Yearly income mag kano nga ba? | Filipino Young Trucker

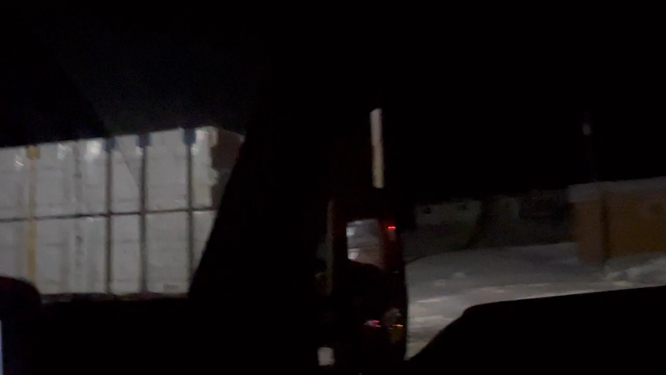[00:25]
Kasi sobrang dulas ng kalsada dun Banda Yan Yung dadaanan niya Yan dyan